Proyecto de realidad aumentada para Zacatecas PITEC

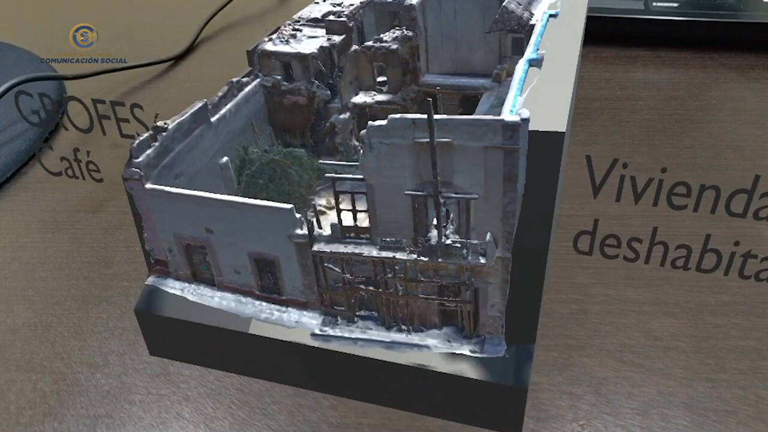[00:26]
Y no tener las nociones de cómo se encontraba.
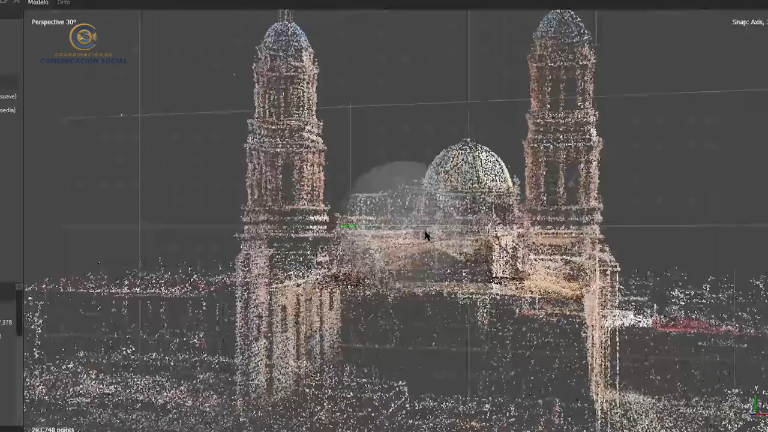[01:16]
La primera etapa es la creación de nubes de puntos dispersa.
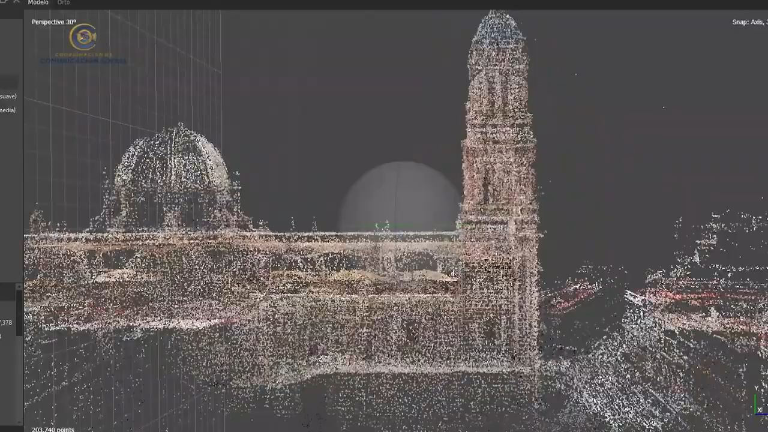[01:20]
Estos puntos se crean tomando en cuenta la profundidad de cada una de las imágenes para poder crear posteriormente la nube de puntos densa.
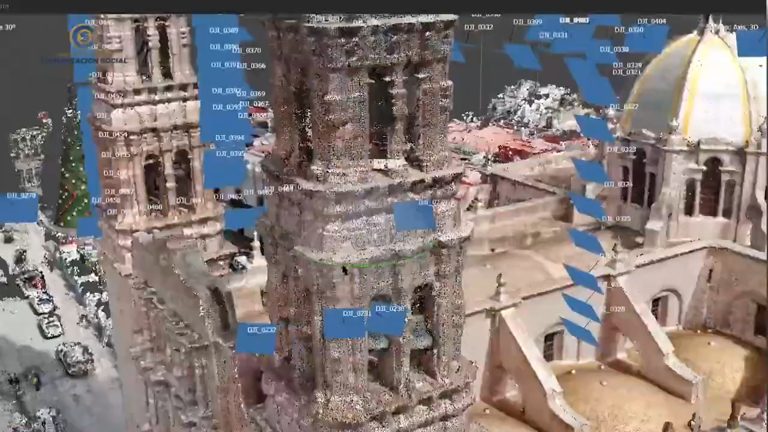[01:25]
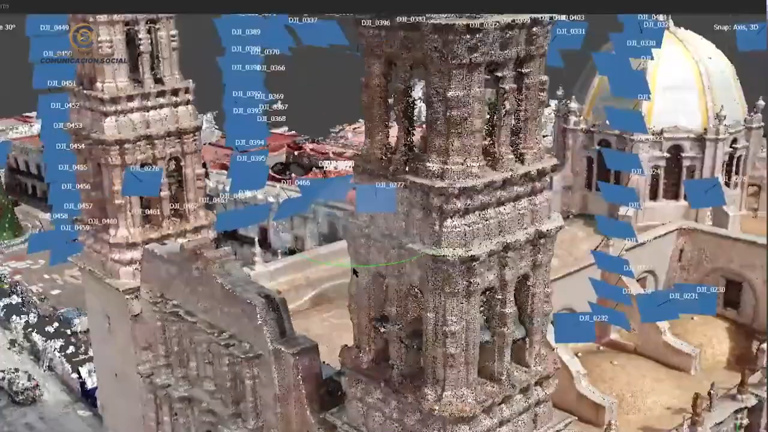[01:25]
La nube de puntos densa reafirma los puntos dispersos,
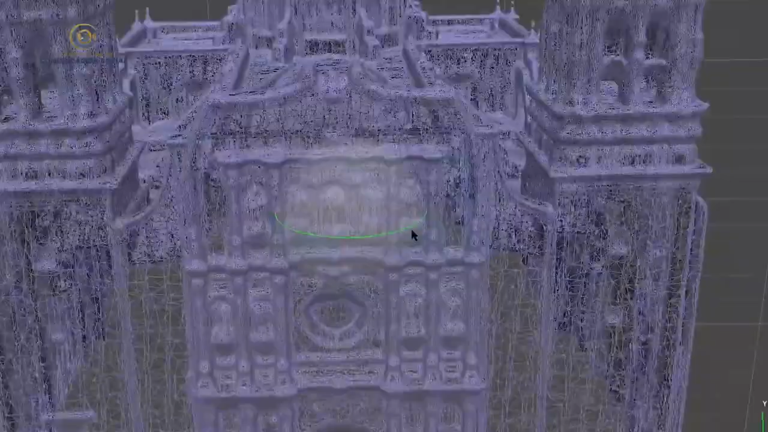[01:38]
Posteriormente, estos puntos crean una malla de teslas o malla lineal.
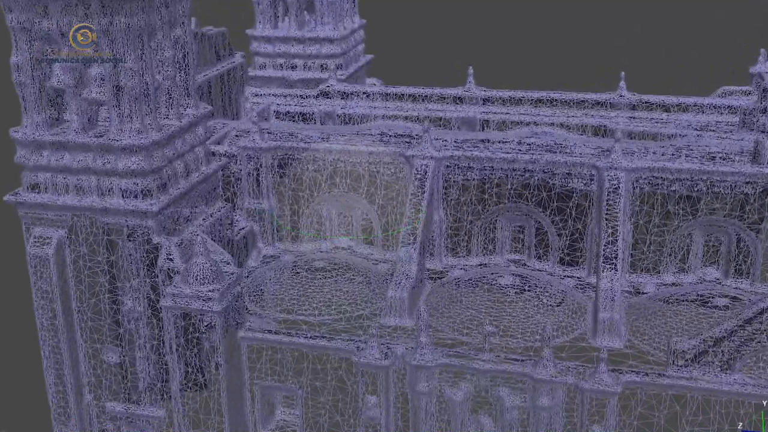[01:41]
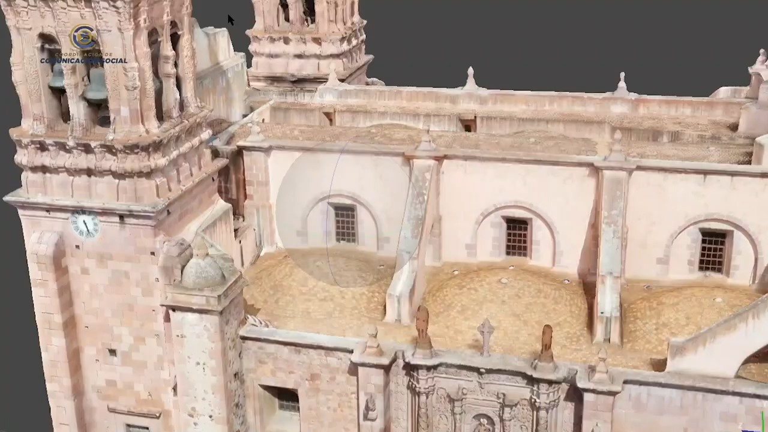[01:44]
Esta malla nos ayudará para recubrirlo con las imágenes obtenidas,
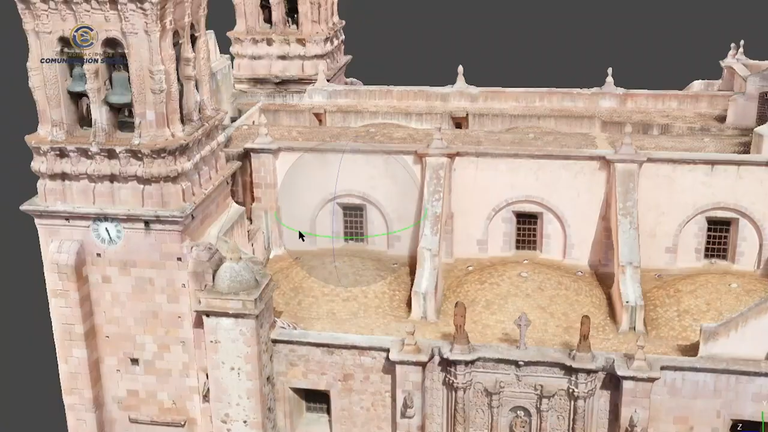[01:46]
debido a que Agisor Comar todos y cada uno de los puntos de las imágenes o las
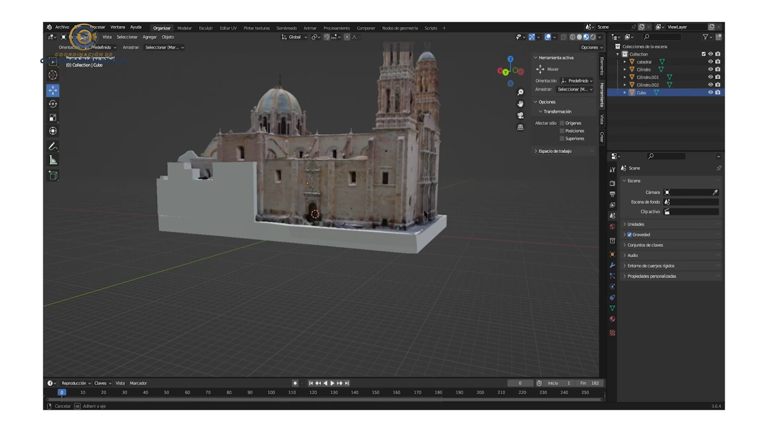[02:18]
Esta herramienta, este software, nos ayuda y nos permite recrear las áreas faltantes de ciertas áreas con las cuales llega a tener el modelo.
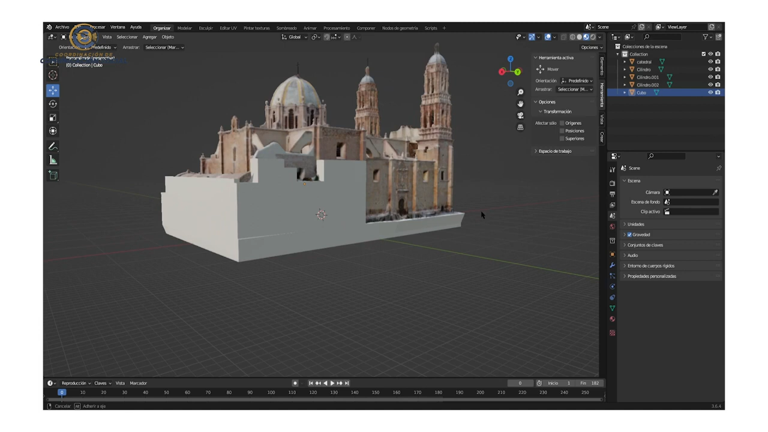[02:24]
Posteriormente,
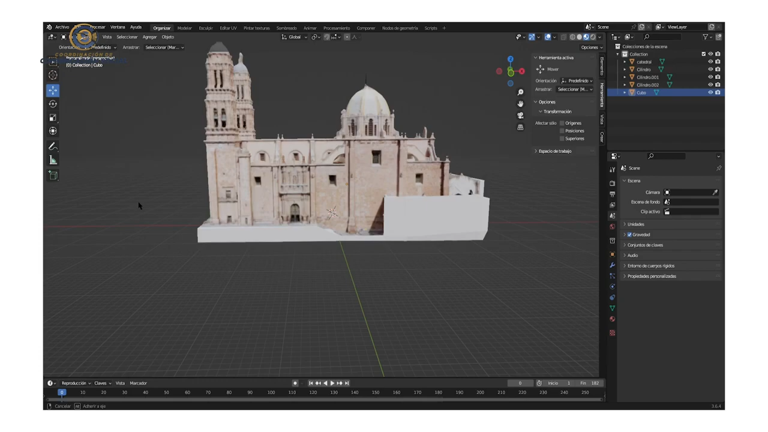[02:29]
teniendo en cuenta de ya recreadas las áreas faltantes y ajustadas
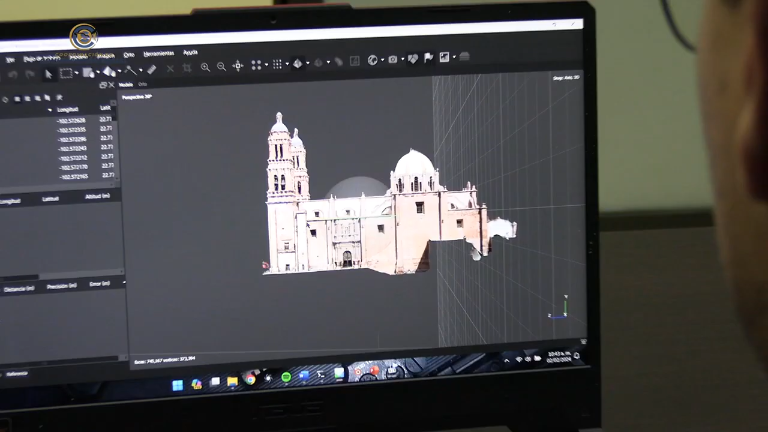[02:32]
cada una de los parámetros con los cuales cuenta el modelo tridimensional, es posible implementar la realidad aumentada.
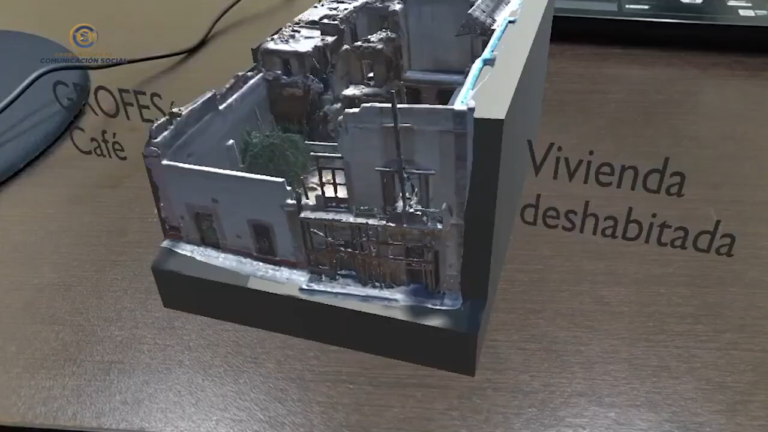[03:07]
podrá ayudar a crear planes de riesgo debido a que algunas estructuras ya cuentan con ciertos años de antigüedad,
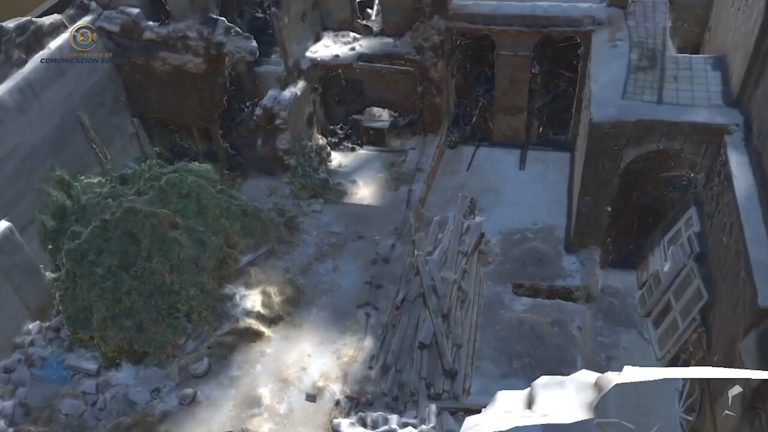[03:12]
y muchas de ellas se encuentran en riesgo inminente de colapso, colocando no solamente el personal encargado,
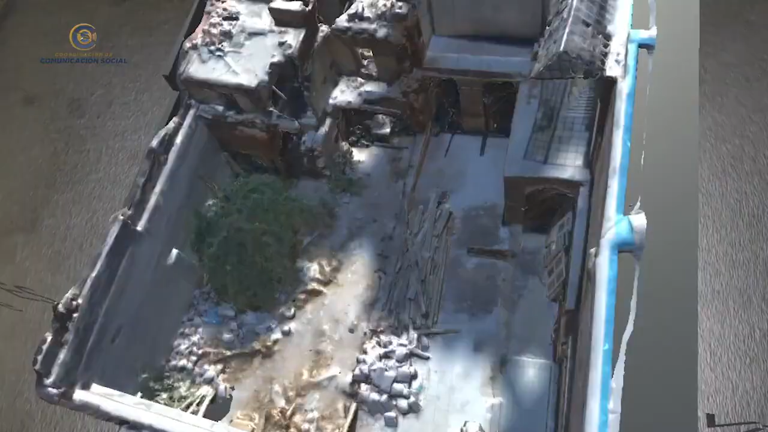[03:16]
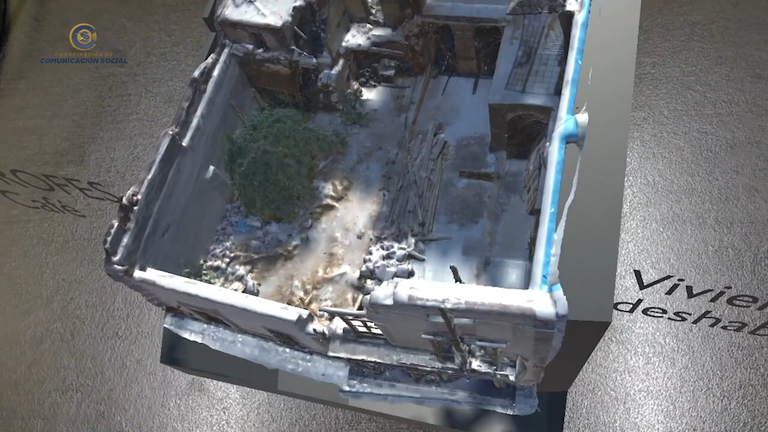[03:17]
sino a los transeúntes en riesgo, debido a que las estructuras de un momento a otro pueden llegar a colapsar,
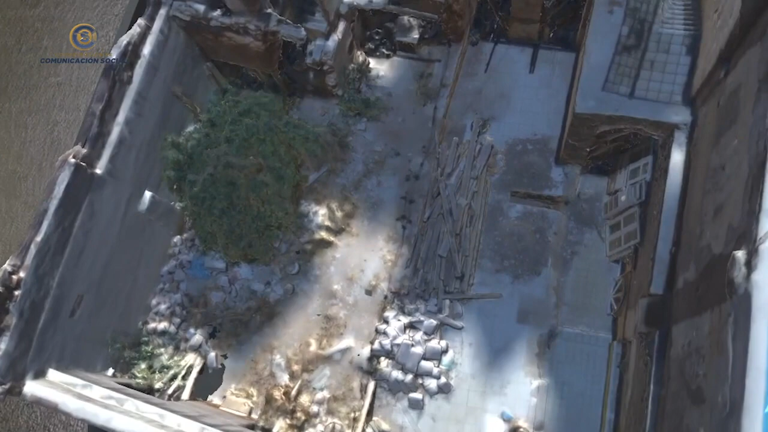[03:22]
ya sea por el cambio climático o por ciertos factores de construcción,
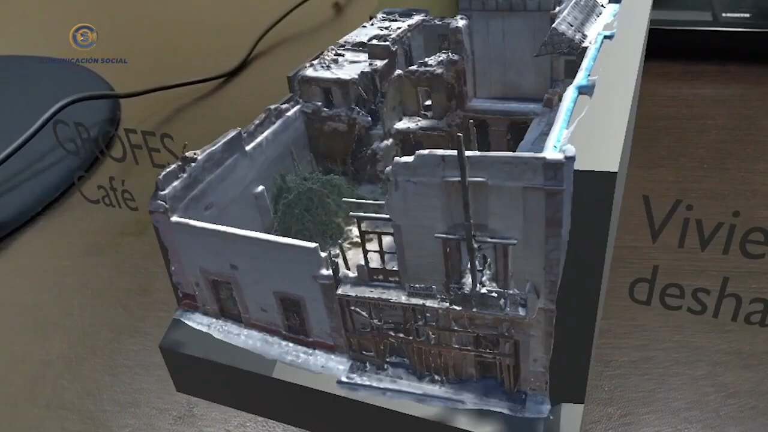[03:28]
debido a que Zacatecas al contarle con ciertos años de antigüedad, las estructuras tenden a deteriorarse hasta desaparecer.